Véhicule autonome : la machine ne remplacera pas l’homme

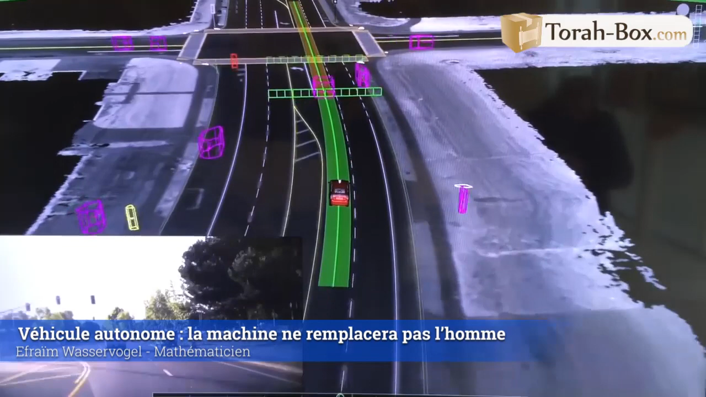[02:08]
ça peut être un procédé par ultrason, ça peut être un procédé radar, ça peut être un procédé laser.